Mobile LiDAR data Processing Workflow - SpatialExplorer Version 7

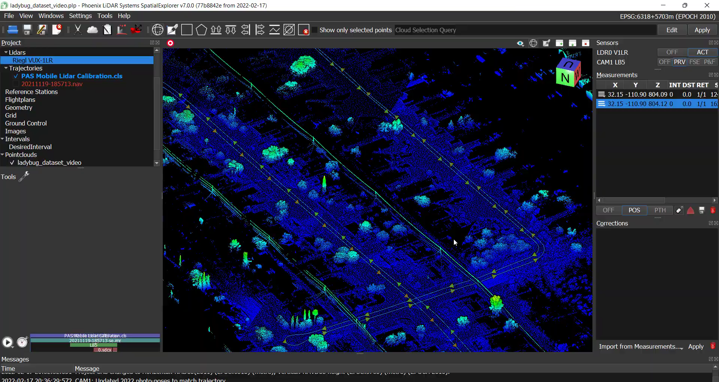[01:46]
Later in the video, we will calibrate the camera,
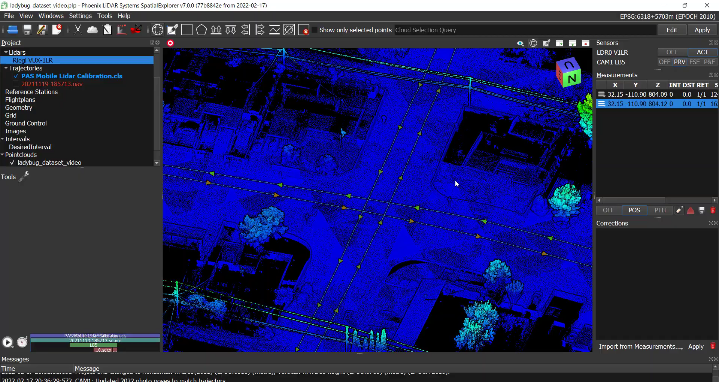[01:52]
so it is best to find a hashtag area of your data set where the vehicle makes perpendicular oncoming passes. Manually create intervals that extend around 80 meters out from the intersection point.
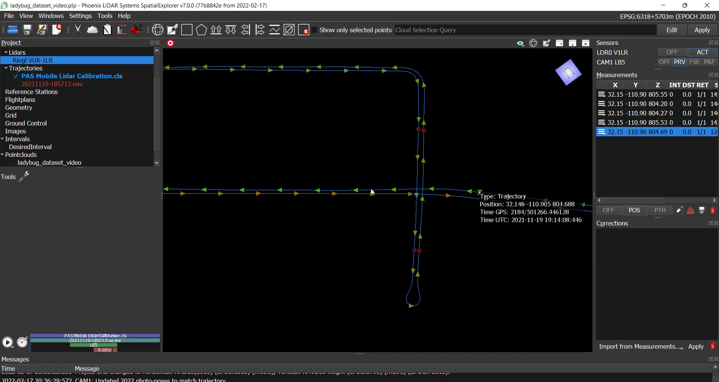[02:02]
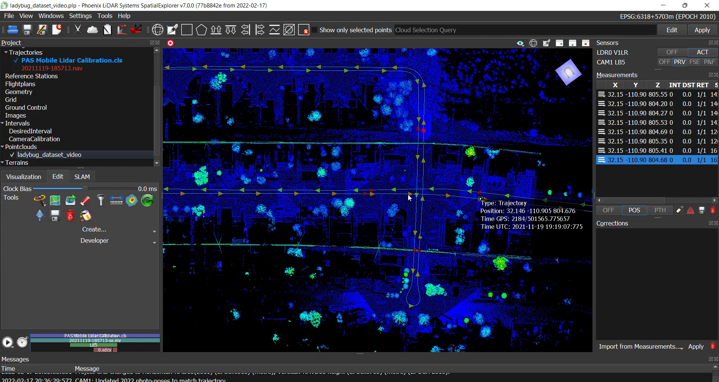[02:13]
After a point cloud is created, you can colorize the point cloud by GPS time and take cross sections throughout the
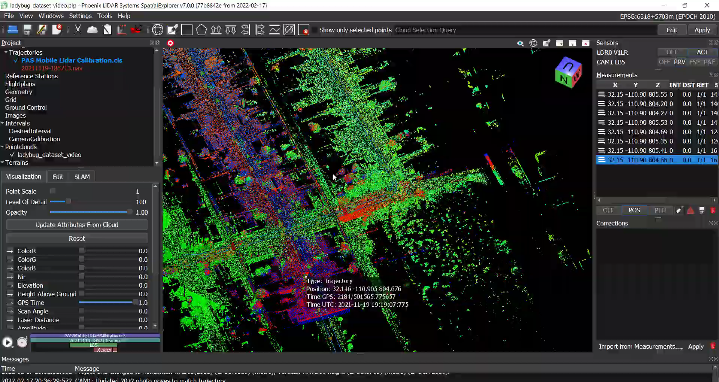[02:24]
data set in order to visualize vertical offsets and relative swath to swath misalignments and inaccuracies.
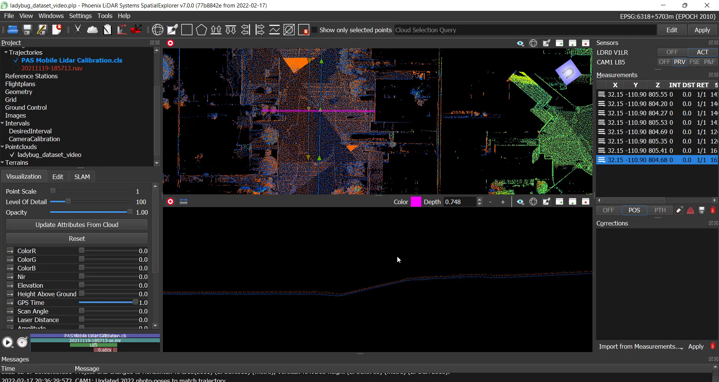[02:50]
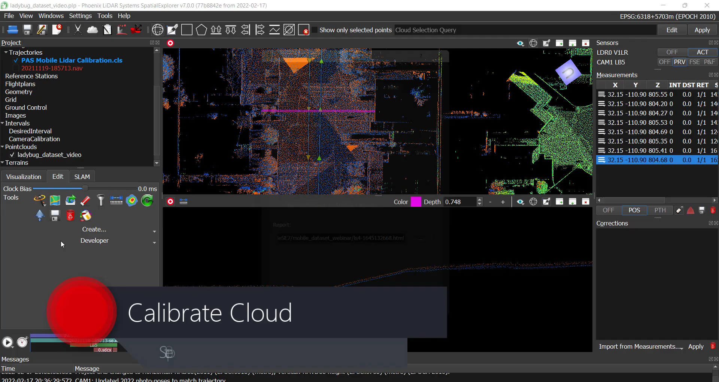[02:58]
To resolve these misalignments, we will calibrate the point cloud using LiDAR Snap 4.
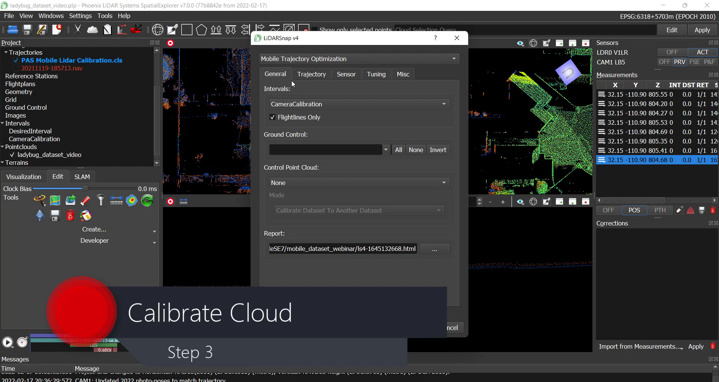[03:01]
LiDAR Snap 4 is an automated tool that performs feature matching within overlapping swaths of LiDAR data to determine correction offsets that are applied to the mission's trajectory to improve point cloud relative accuracy.
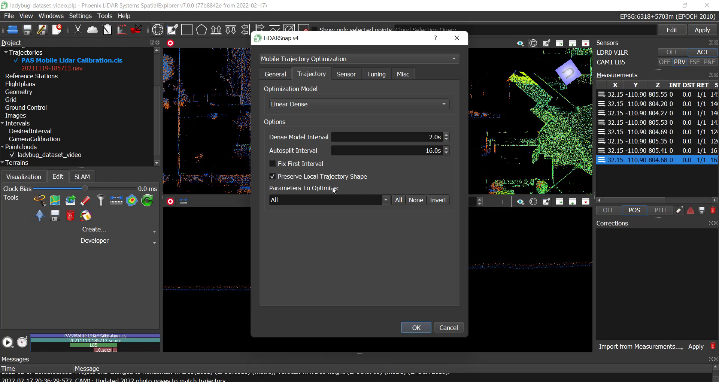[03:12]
Here you can select which intervals to use for calibration
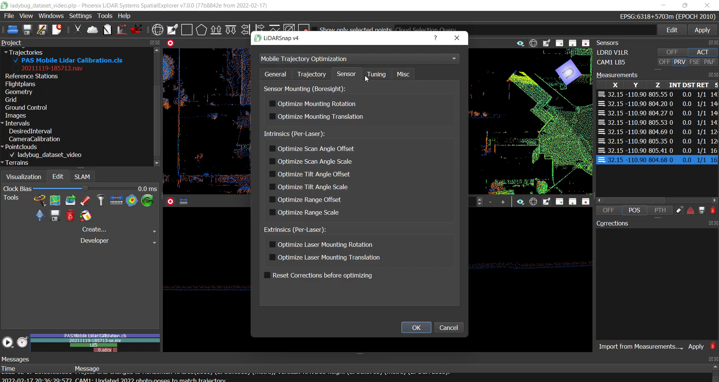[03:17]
and which position and orientation parameters to optimize.
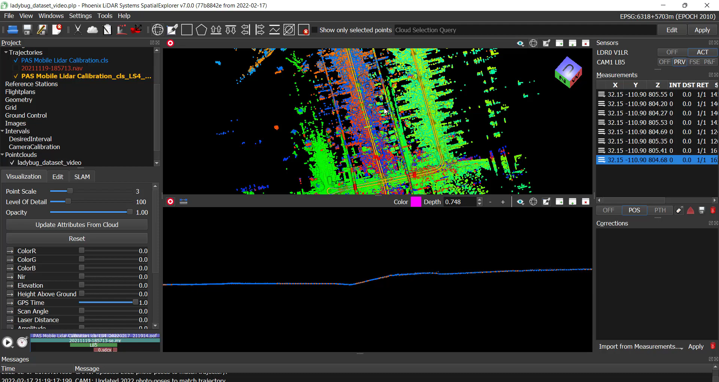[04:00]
To further demonstrate this, I'll first fuse the point cloud using the raw, unprocessed trajectory. As you can see, the misalignments are significant. Now let's fuse the cloud using the PPK trajectory. We can see there is a significant increase in relative accuracy. However, there are still some misalignments.
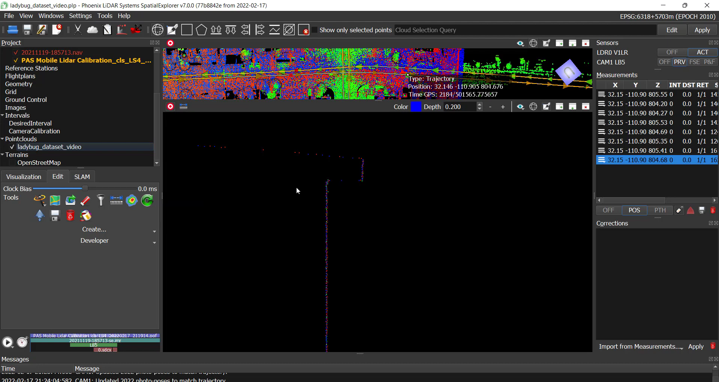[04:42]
Finally, let's fuse the cloud using the LiDAR Snap optimized trajectory. Even comparing a PPK trajectory to a LiDAR Snap trajectory, we can see a massive improvement in relative accuracy. Testing of LiDAR Snap capabilities compared
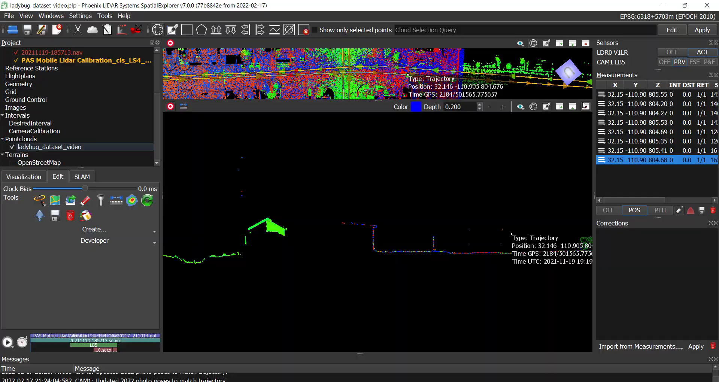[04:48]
to other industry standard LiDAR calibration workflows has shown time and time again that the new LiDAR Snap version 4 is the industry leader in LiDAR calibration tools. The next step is to create camera mass before we calibrate the ladybug camera.
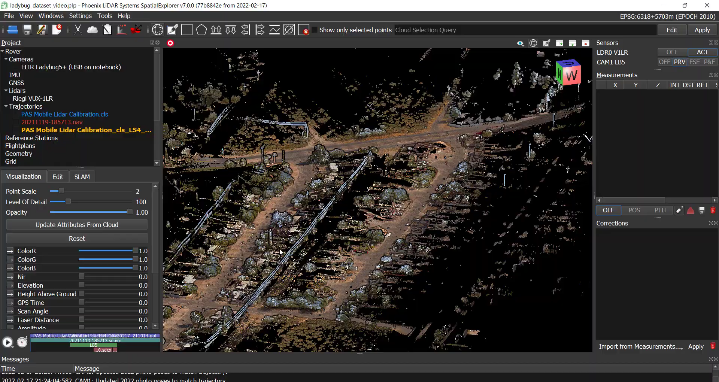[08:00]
The final step is to classify the point cloud.
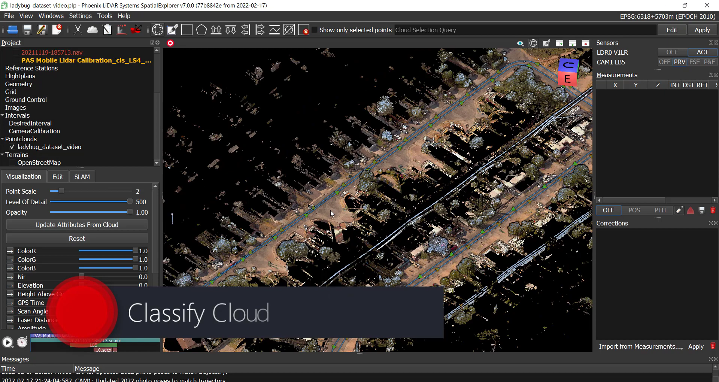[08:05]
The final step is to classify the point cloud.
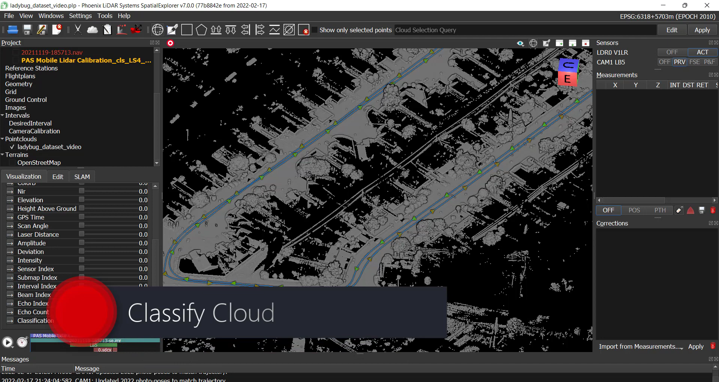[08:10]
For best results, start by running a noise filter to remove any noisy or inaccurate points from the point cloud, which could potentially negatively affect the ground filter.